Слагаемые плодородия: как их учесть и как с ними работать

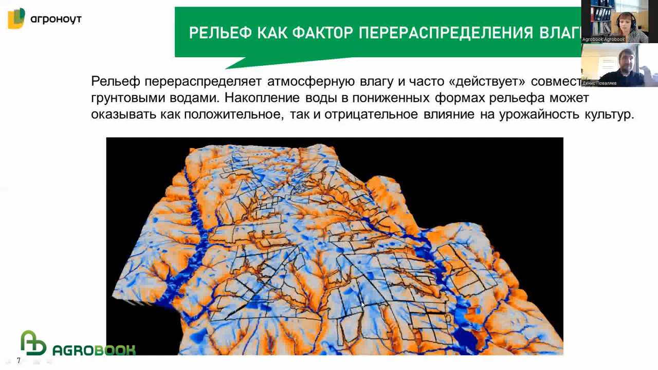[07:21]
а вот таким коричневым и светло-коричневым более сухие участки конкретного предприятия. Но вот это все важно осознавать в привязке к конкретной местности, потому что я приведу примеры, чтобы было это понятнее.